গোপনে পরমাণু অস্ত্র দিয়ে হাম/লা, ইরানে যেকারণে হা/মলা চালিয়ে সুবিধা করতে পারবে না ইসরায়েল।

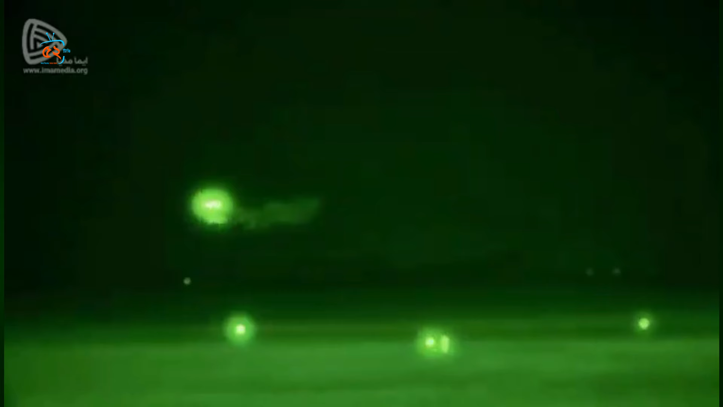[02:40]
इरानेर सिमान्तो थेके बहु दूरे थाका अबस्थाई इरान शेगुलो के सनाक्तो करे फेले छिलो,
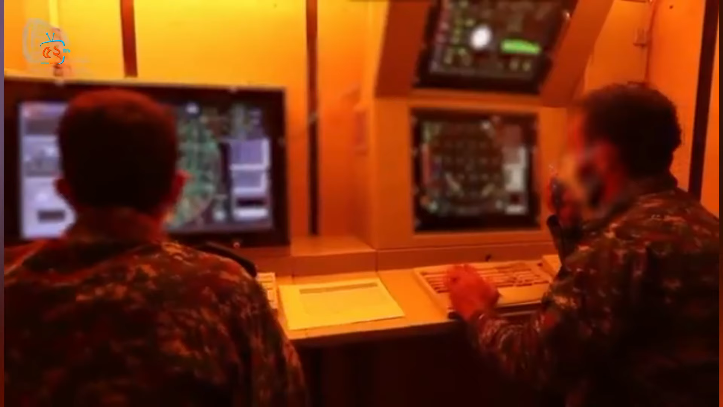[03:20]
RQ-170 स्ट्रिल्थ ड्रोन के सनाक्तो करे हैक करे कब जाकोरे छेलो,
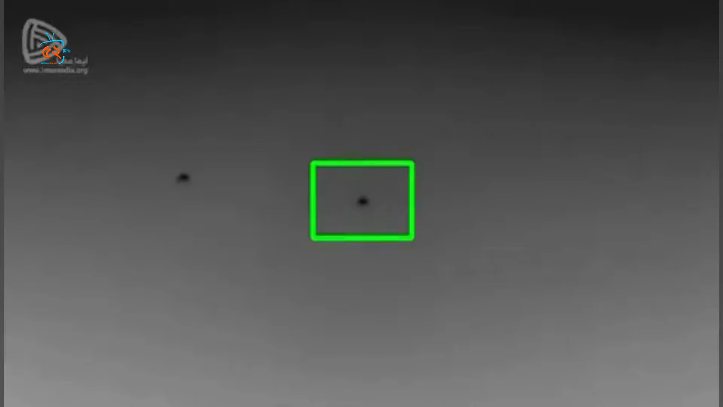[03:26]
दुहजार चोब्बिस शाले तर राडार एबंग एयार डिफेन्स अबश्रोई अनेक बिशी शक्ति शाली होए छेलो,